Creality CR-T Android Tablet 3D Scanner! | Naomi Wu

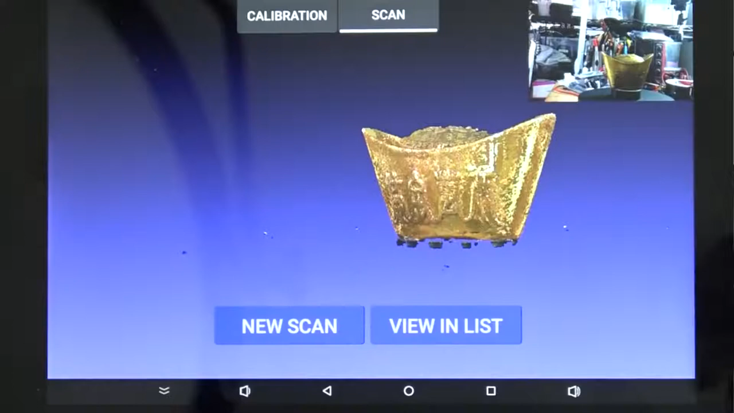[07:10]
Okay, I like it so far. All the models are scanned, it's clear, it's clean. But I would like to flip it and let
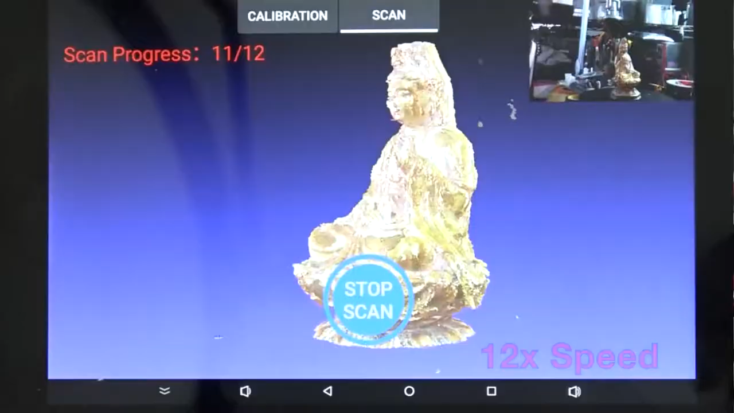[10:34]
Looks good, I think we got it. This one I see the base, it's clear and I can see the detail on Guan Yin.
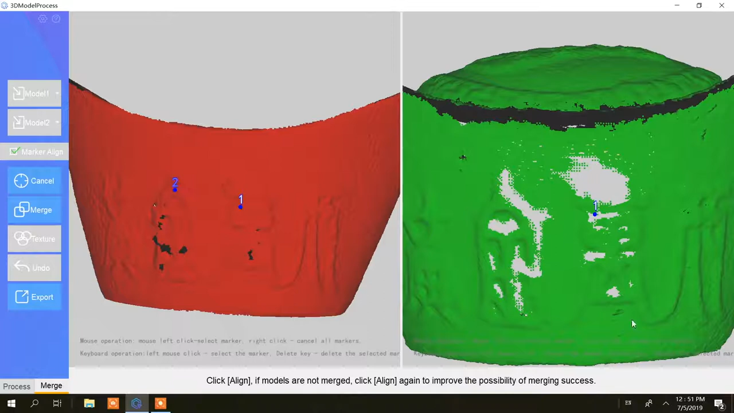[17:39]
Once I figured out how to use the marker tool to merge meshes, I got better results.